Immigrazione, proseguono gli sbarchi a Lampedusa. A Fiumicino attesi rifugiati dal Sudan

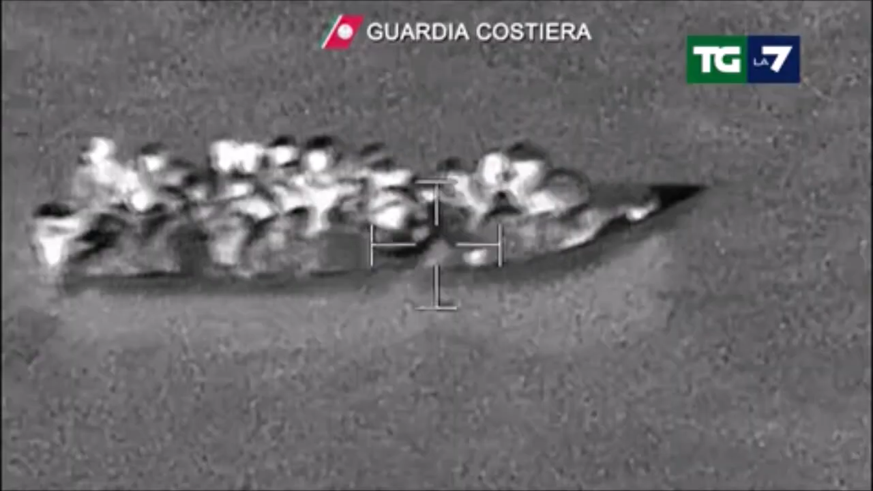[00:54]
pescherecci da cui poi sono stati calati in acqua i barchini di 6-7 metri che la procura di Agrigente ha battezzato bare galleggianti per la scarsa tenuta del mare. Per queste traversate, i migranti, quasi tutti dell'Africa occidentale, hanno pagato quasi 900 euro a persona.